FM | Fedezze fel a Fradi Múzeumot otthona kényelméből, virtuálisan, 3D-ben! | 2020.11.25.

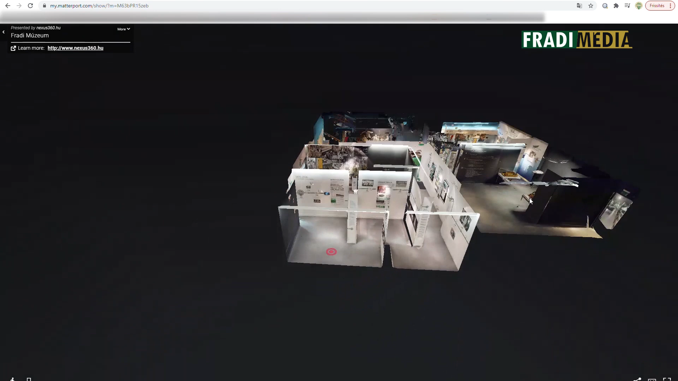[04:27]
akkor nyilván bejön majd a múzeumnak az úgymond látképe,
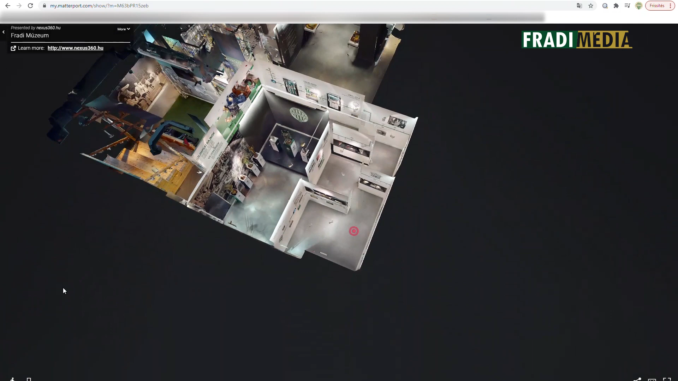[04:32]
akkor két-három ikonból ki tudják választani, hogy fölülről szeretnének beérkezni a múzeumban,
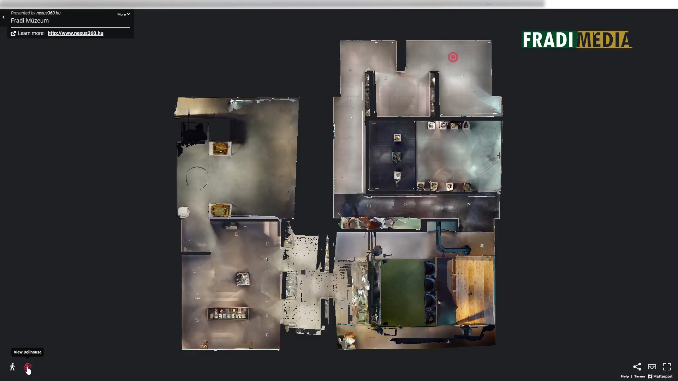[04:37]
melyik terembe szeretnének beérkezni,
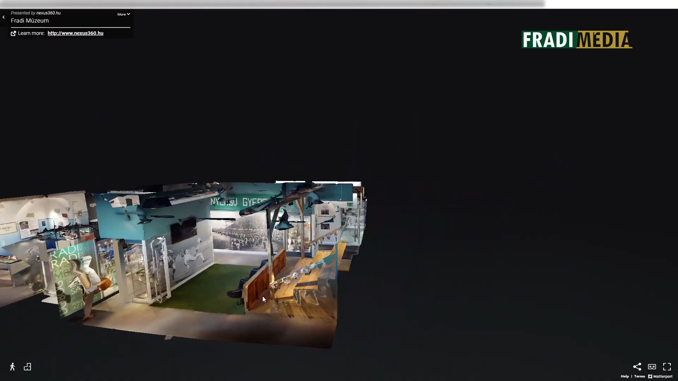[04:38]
vagy lehet a bejárattól jönni egészen végig, mint ahogy a túráink is tartanak.